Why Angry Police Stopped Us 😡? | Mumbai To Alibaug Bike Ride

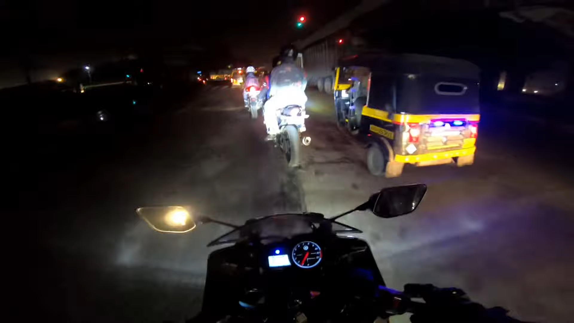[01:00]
तो देख सकते हो अभी हम मैं ऑलरेडी हमारे मीटअप पॉइंट पे ही हूँ। लाइक यार व्लॉग तो नहीं किया घर से निकलने के बाद कि यार काफ़ी अंधेरा था और अंधेरा में क्या ही व्लॉग करने का। तो अभी हम लोग है कलमबोली साइड, तो यहाँ से हम लोग जा रहे हैं अलीबाग।
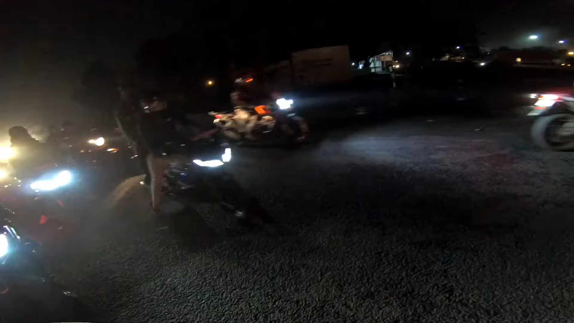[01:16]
तो ये तो हमारा फर्स्ट मीटअप पॉइंट था।
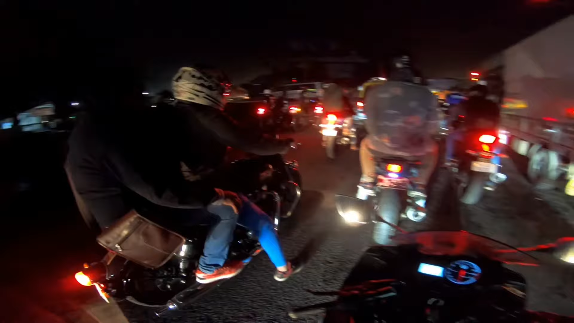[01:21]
सेकेंड मीटअप पॉइंट हमारा पेन में, जहाँ पर ऑल पुणे राइडर्स भी मिलेंगे।
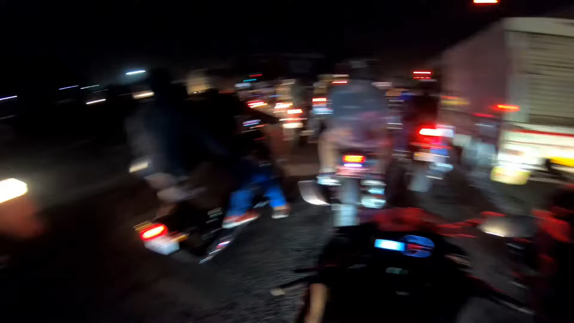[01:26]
ओके काफ़ी सारे राइडर्स यहाँ पे जमा, एक ओनली R15 का ग्रुप रहेगा आज के राइड पे।
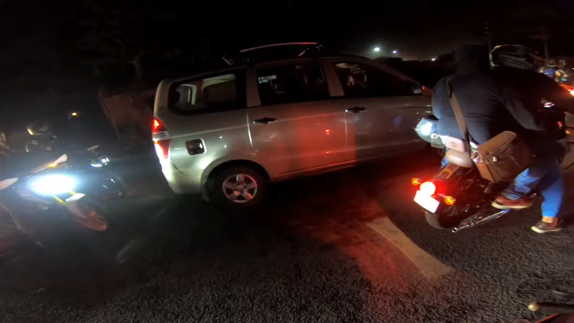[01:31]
तो चलो फिर अभी क्या राइड स्टार्ट करेंगे, क्योंकि यार यहाँ पे तो यार व्लॉगिंग तो इट्स नॉट पॉसिबल, बिकॉज यार कुछ दिख रहा ही नहीं, पूरा फॉग फॉग हो गया है, मतलब वाइजर भी ब्लैक है।